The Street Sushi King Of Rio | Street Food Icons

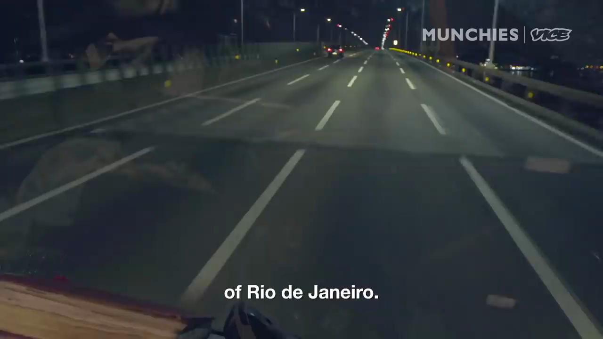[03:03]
Vamos pegar a ponte de Niterói em direção ao mercado de peixe, em Niterói.